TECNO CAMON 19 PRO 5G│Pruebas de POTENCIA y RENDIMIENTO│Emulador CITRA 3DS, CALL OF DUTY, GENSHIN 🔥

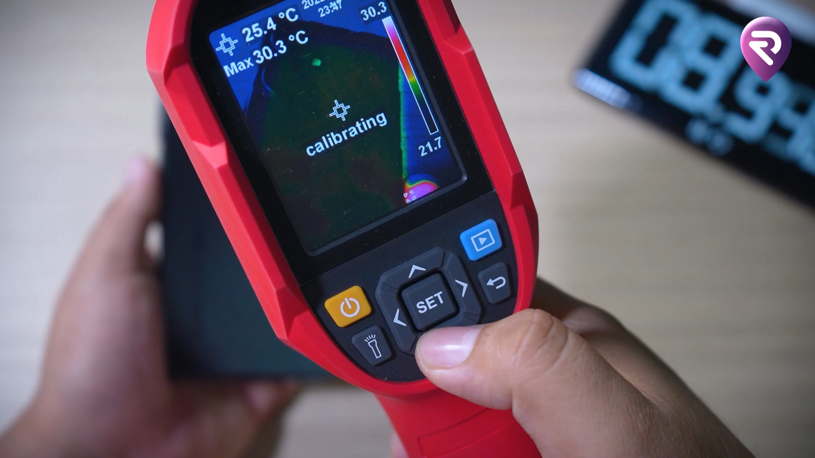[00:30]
On screen: spot 25.4°C, max 30.3°C
Por ahí. 33, 34 es un dispositivo que está bien fresco, por así decirlo.
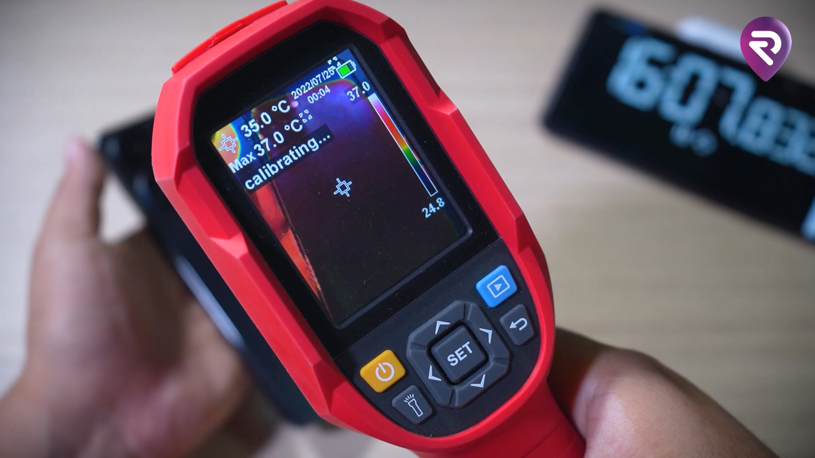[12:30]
On screen: spot 35.0°C, max 37.0°C
Ven, 38, 36. Oh, venga, que calibra, ahí está calibrando.
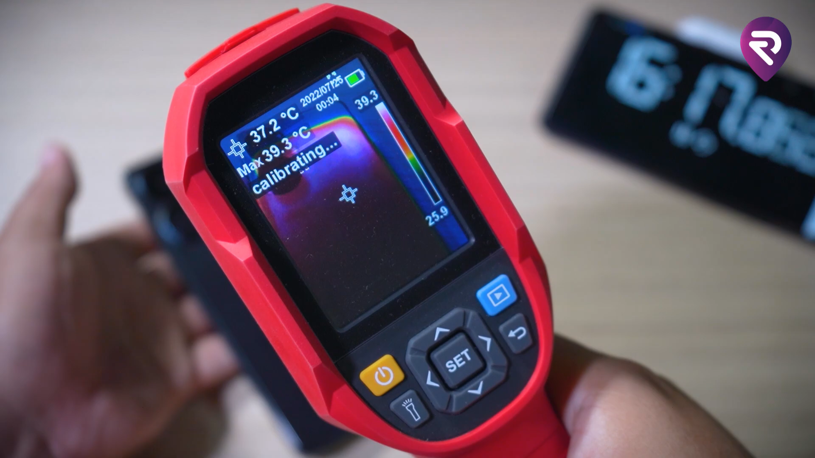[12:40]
On screen: spot 37.2°C, max 39.3°C
39.3, sí, no ha llegado ni siquiera a 40, como les dije. Así que bueno, es entendible esa temperatura.
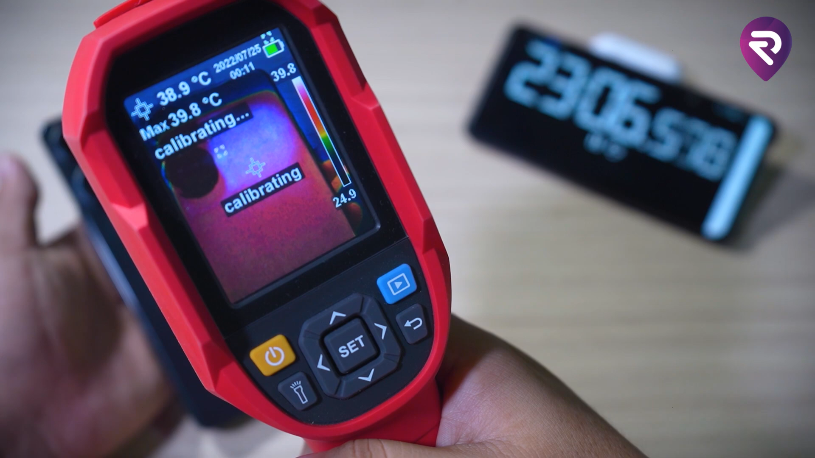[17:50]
On screen: spot 38.9°C, max 39.8°C
Ay, ay, ay, 39.8. No, ni ha llegado a los 40. Creo que hay gente.